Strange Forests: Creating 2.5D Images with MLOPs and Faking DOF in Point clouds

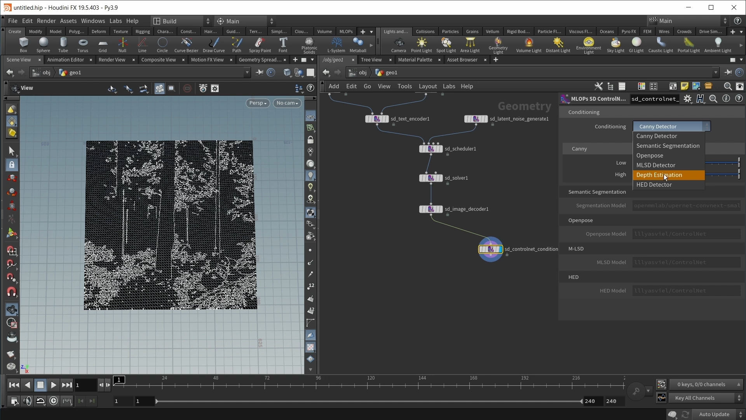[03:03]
but I want a depth estimation in my case. And after a bit of waiting, this is what I get.